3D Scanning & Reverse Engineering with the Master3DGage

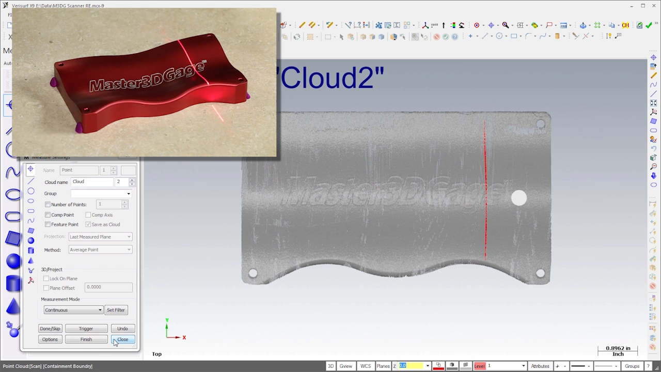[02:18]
We don't need much data for a surface patch, so I'll filter the cloud to a 50 thousandth spacing.
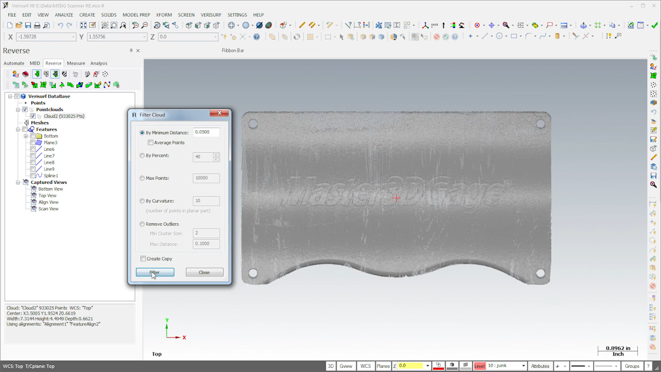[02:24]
I'll then delete the points on the front edge of the part, since it's more accurate to form this surface using a fillet.
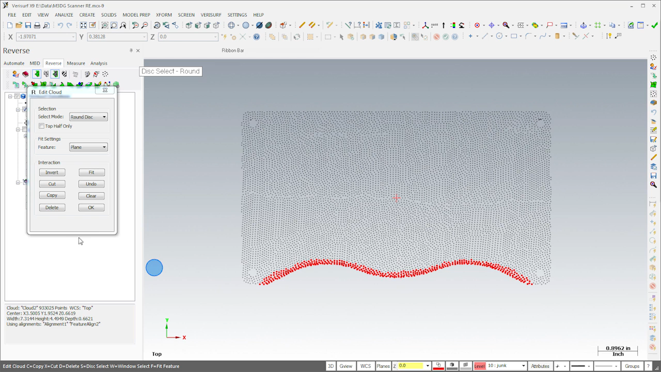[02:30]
Finally, I'll use the patch tool to create a surface through the cloud. I'll use the dialog settings to control both the accuracy and complexity of the surface,
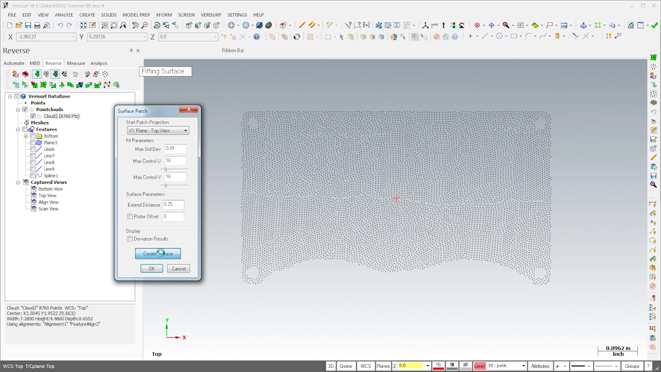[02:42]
and I'll extend the surface slightly for use in trimming the solid.
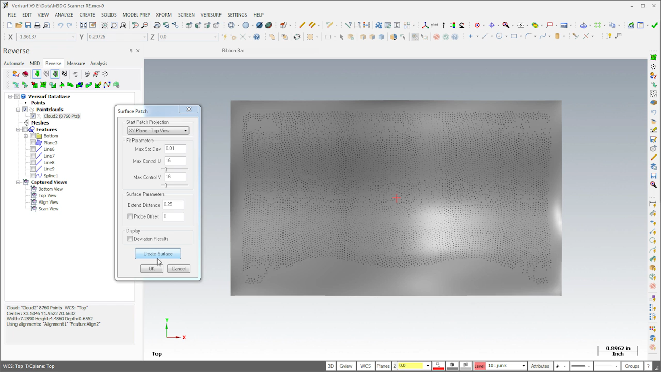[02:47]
Once the surfacing is complete, we have everything we need to finish the model.
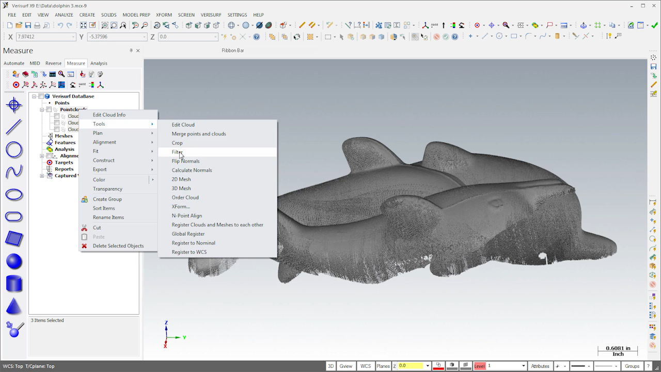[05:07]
I'll also filter the clouds to uniform spacing to simplify registration. The use of averaging here helps to reduce scanner noise.
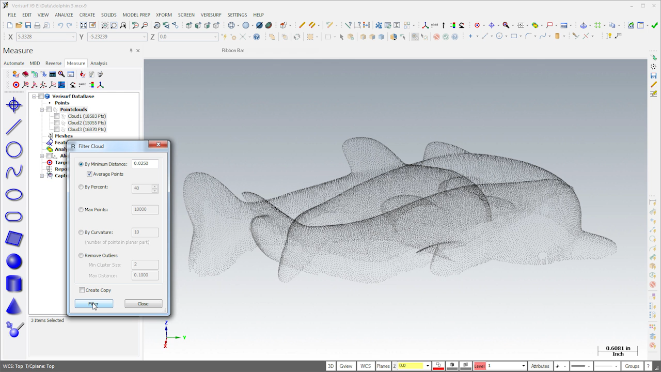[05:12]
The point clouds were measured in different orientations, so they need to be aligned.